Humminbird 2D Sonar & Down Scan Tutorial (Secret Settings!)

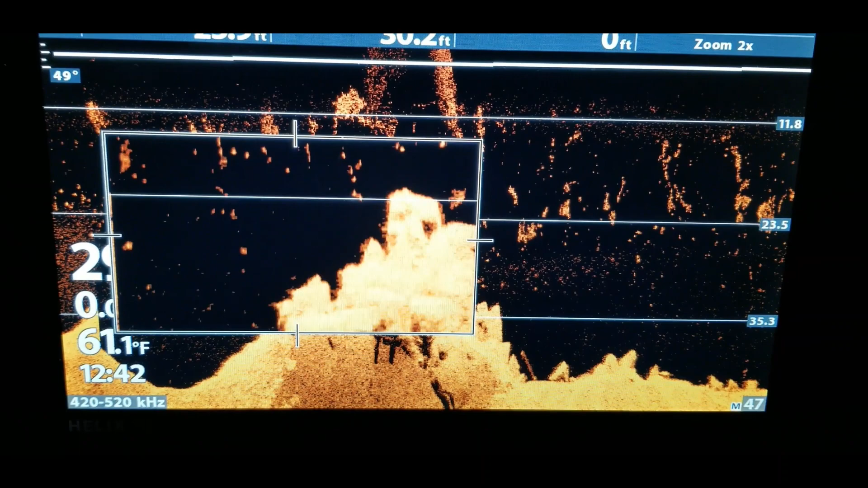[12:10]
On screen: water 61.1°F
at the things that you want it to zoom in to see so that's a pretty neat feature
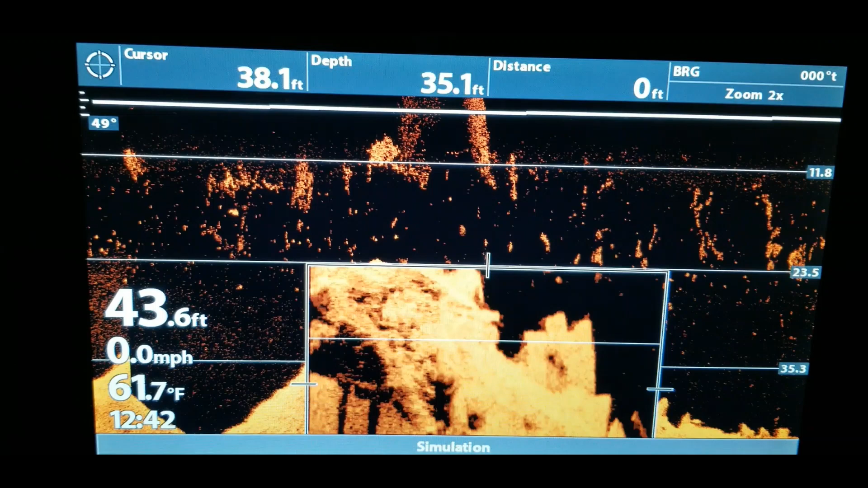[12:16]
On screen: water 61.7°F, speed 0.0 mph
if there's an area that you have found that is a good location
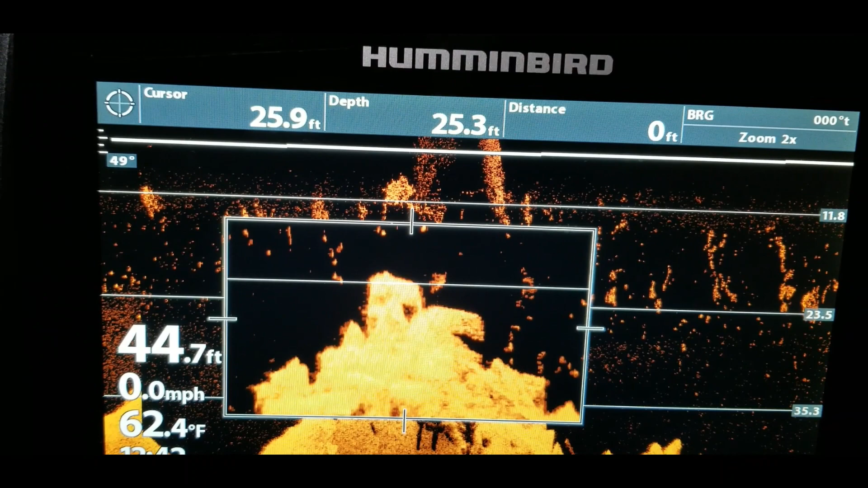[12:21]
On screen: water 62.4°F, speed 0.0 mph
where you have been finding fish on multiple occasions you may want to go out there one day and just get a better scan a better idea of what you're seeing down there just take the time to go down there scan
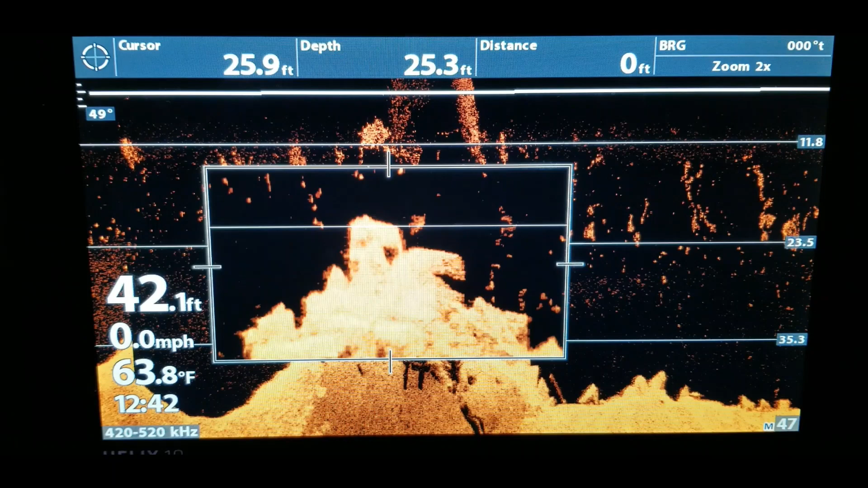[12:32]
On screen: water 63.8°F, speed 0.0 mph
that zoom in use you know using this feature and that's something that you can actually use the record setting so we'll get into that on another tutorial also guys but you can record
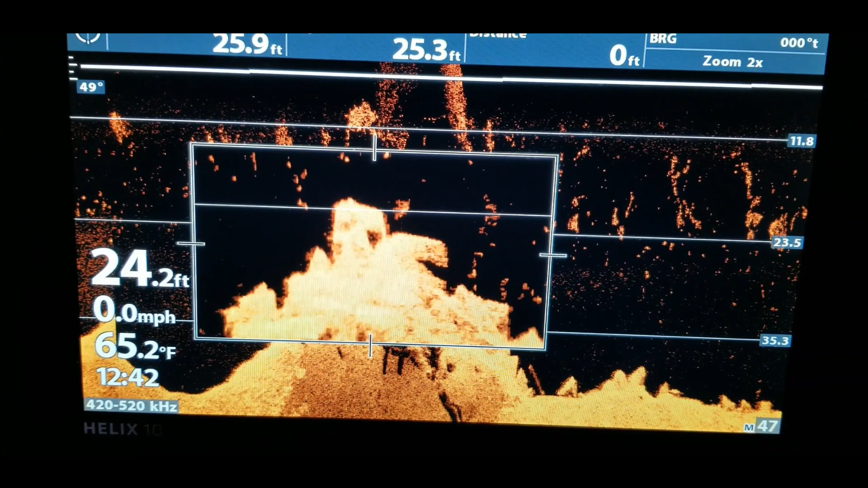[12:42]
On screen: depth 24.2 ft, water 65.2°F, speed 0.0 mph
just your settings your the things that you're viewing and stuff like that while you're out on the lake so that you can view it at home later and go in and place waypoints and things like that if you don't have time to do it
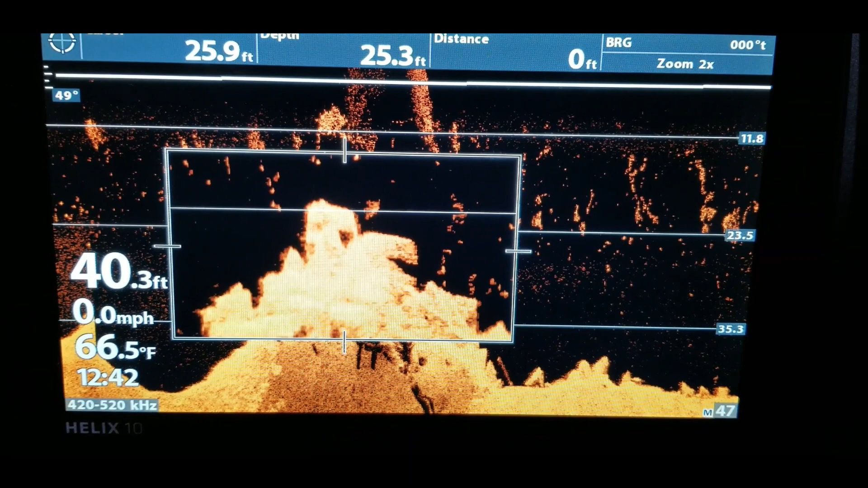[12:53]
On screen: water 66.5°F, speed 0.0 mph
while you're out on the lake alright so next let's exit out of that another thing
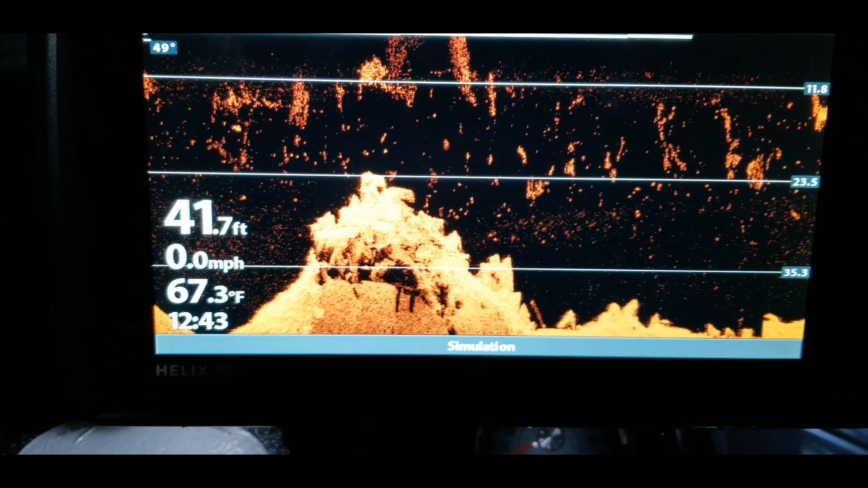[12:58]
On screen: depth 41.7 ft, water 67.3°F, speed 0.0 mph
that you can do let's go to the menu button once actually let's pause the screen again by just
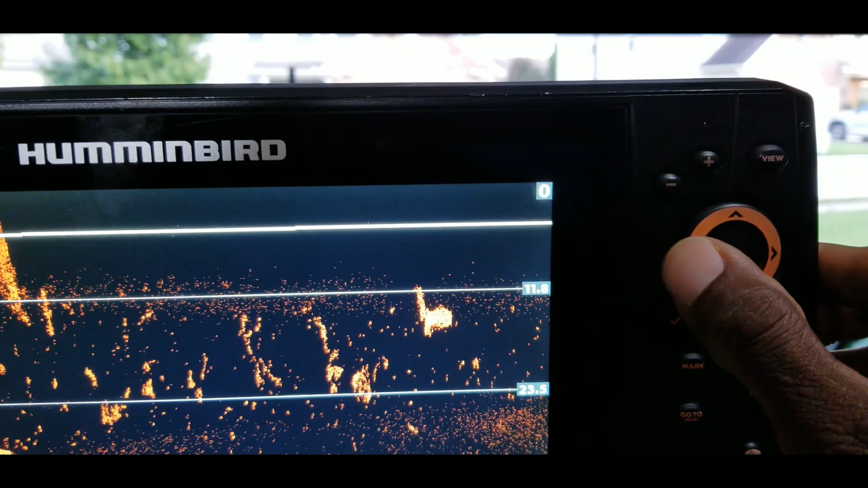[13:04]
moving the arrow that arrow key so that'll pause it and now we hit the menu button
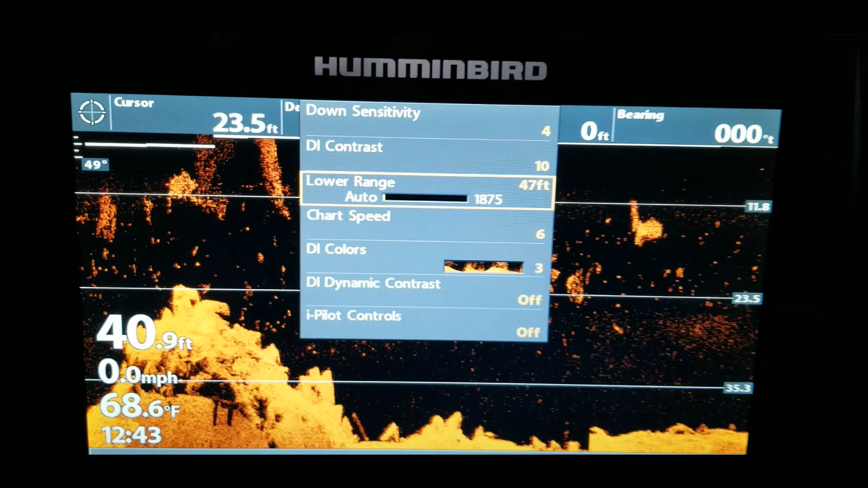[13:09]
On screen: depth 40.9 ft, water 68.6°F, speed 0.0 mph
once and we can go down to and this is another thing that can help you zoom in to a specific
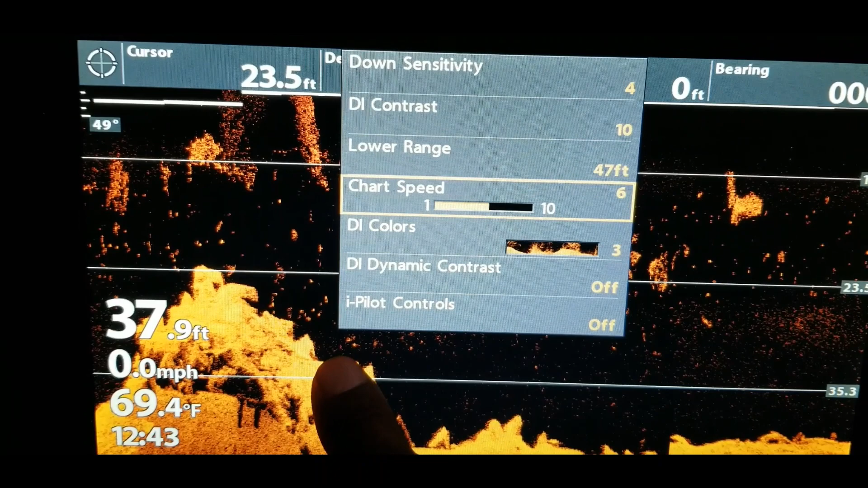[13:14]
On screen: depth 37.9 ft, water 69.4°F, speed 0.0 mph
area that you may be targeting where you want to see it so we go to the lower
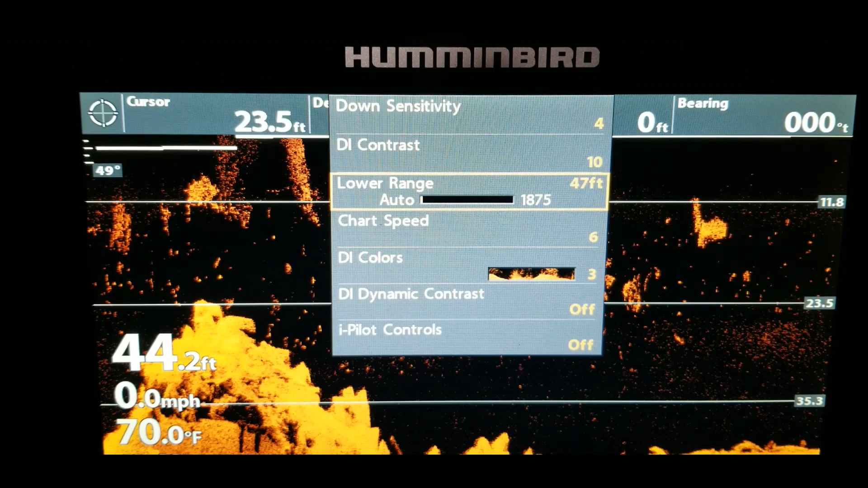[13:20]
On screen: depth 44.2 ft, water 70.0°F, speed 0.0 mph
range so we can play with that lower range so as we go up in lower range
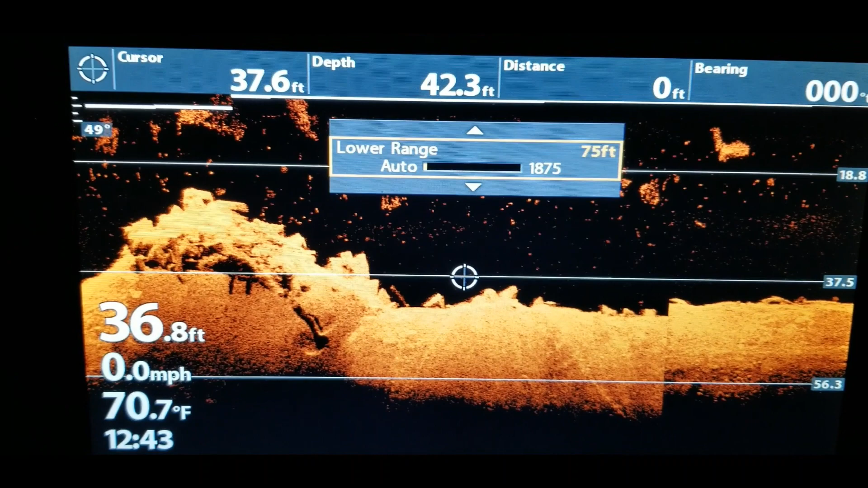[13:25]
On screen: water 70.7°F, speed 0.0 mph
you can see how it kind of starts making that picture smaller but let's go the opposite way it'll make that picture bigger
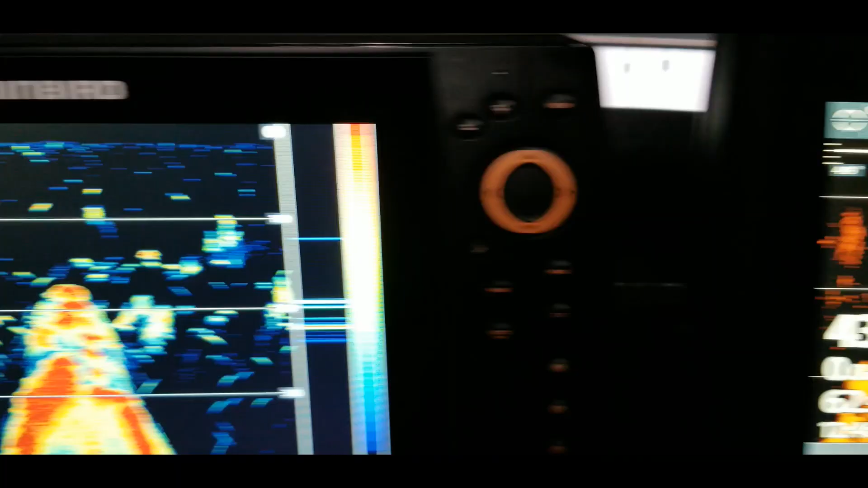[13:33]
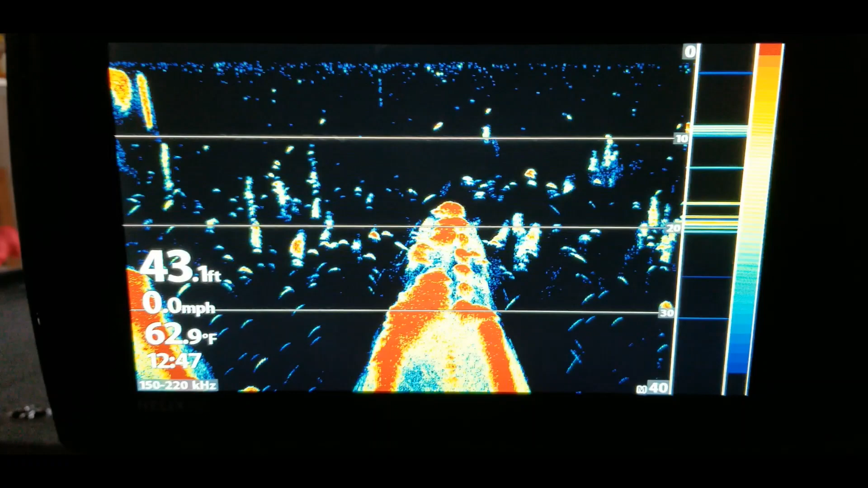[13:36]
On screen: depth 43.1 ft, water 62.9°F, speed 0.0 mph
okay let's go back over to the sonar side real quick so I can show you the second part to to that setting that I was wanting to show you but
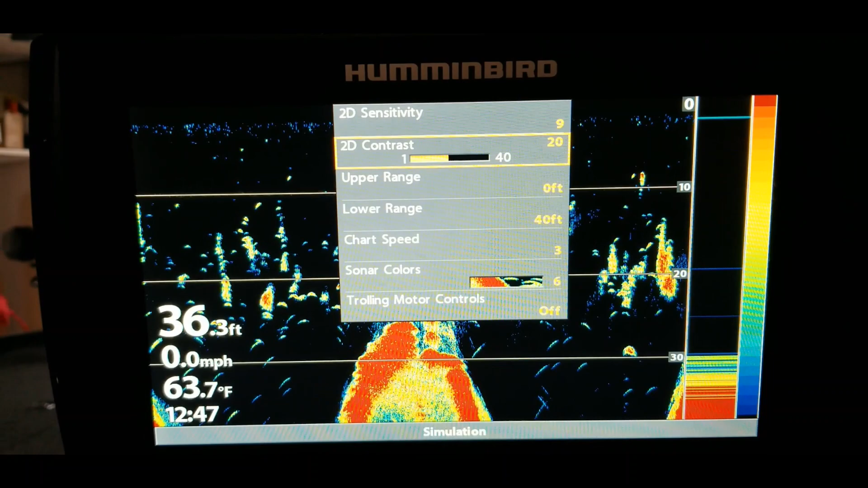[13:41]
On screen: depth 36.3 ft, water 63.7°F, speed 0.0 mph
let's just go down to the lower range just kick that back up some and
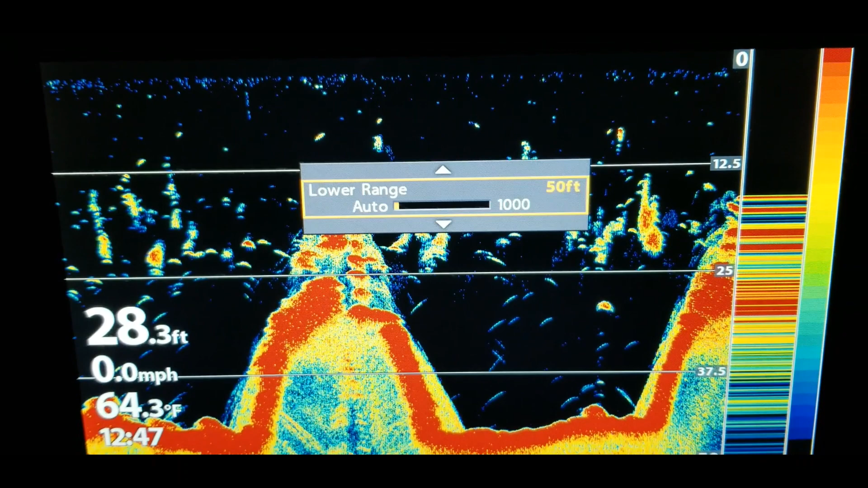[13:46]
On screen: depth 28.3 ft, water 64.3°F, speed 0.0 mph
so with this part what you want to do is with that lower range let's say that you
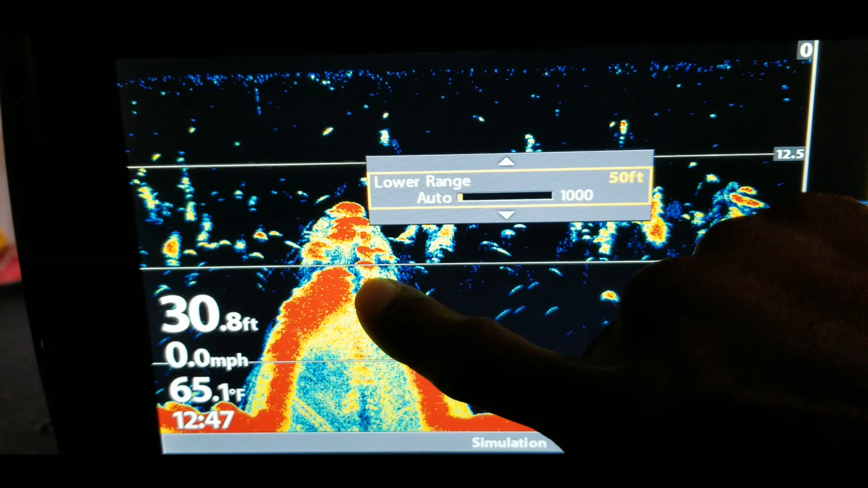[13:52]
On screen: depth 30.8 ft, water 65.1°F, speed 0.0 mph
want to focus in on this particular area right here so what you can do
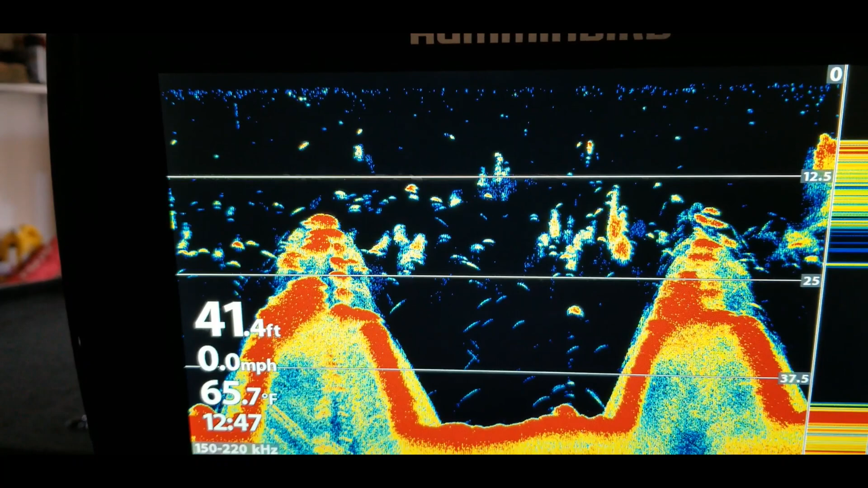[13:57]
On screen: depth 41.4 ft, water 65.7°F, speed 0.0 mph
is let's pause that screen again then what we'll do is come down here and we